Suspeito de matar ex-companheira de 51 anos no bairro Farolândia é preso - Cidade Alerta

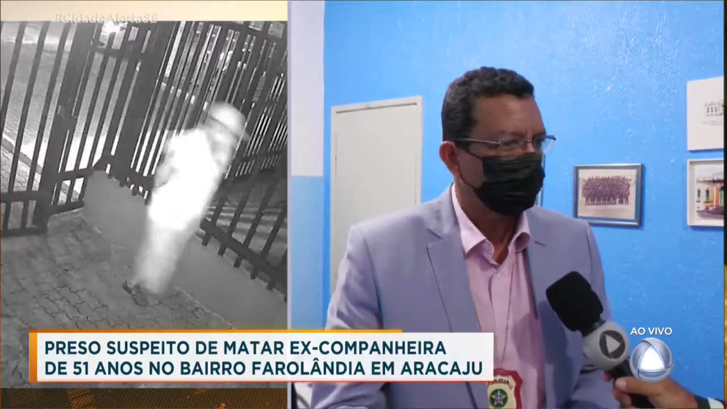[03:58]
O filho da vítima, inclusive, delegado, colocou à disposição imagens onde mostra a chegada do suspeito acompanhado da vítima ao apartamento,